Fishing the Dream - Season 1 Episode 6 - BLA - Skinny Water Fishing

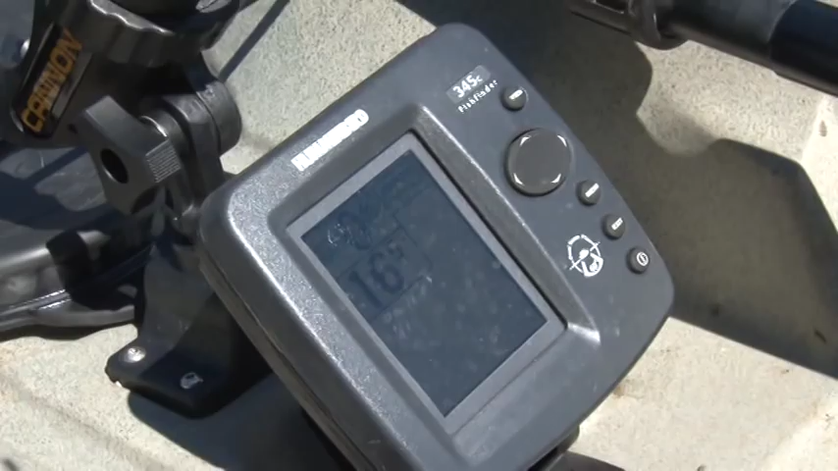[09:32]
We've got this unit fitted with a Hummingbird 345, so that helps us show where some of the fish are schooling up. The Scrambler 11.